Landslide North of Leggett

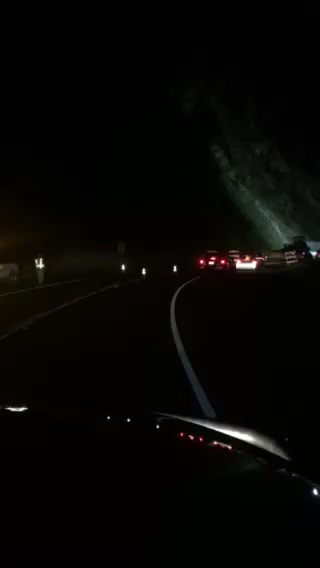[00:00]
tractor broke down or what? It must be, because otherwise they wouldn't be putting people around it. Can you see that tractor in my lights? Yeah. That tractor must be broke down.
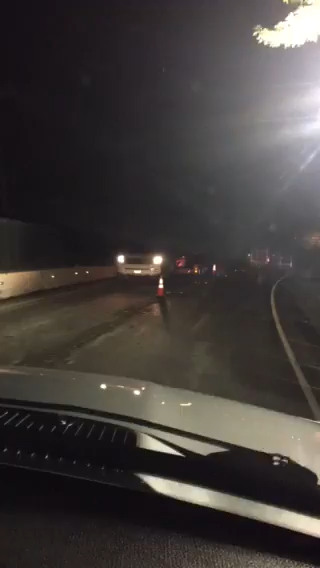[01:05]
They let the four cars go in front of the big rig.
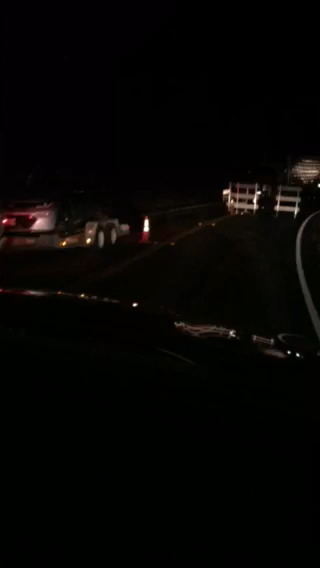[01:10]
And that car can't get through either. Hey, Al.